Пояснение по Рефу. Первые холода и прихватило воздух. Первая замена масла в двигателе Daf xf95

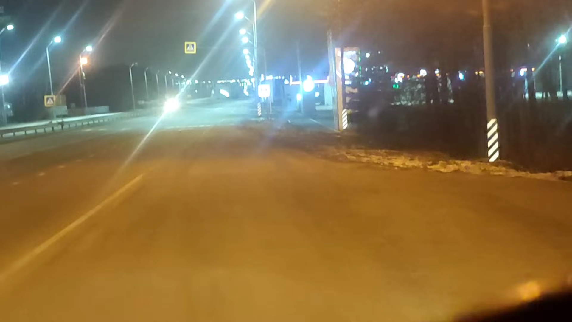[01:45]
где Гусельский мост нахожусь. Вот автосалон Шкода. Ну, здесь широкое место нашел. От полосы еще метра 3, наверное. Здесь передачу, а с утра без пробок, грубо говоря, 5 километров подъеду. Ну, там меньше 5 километров. А то сейчас дальше как спущусь, заправка Тарека будет.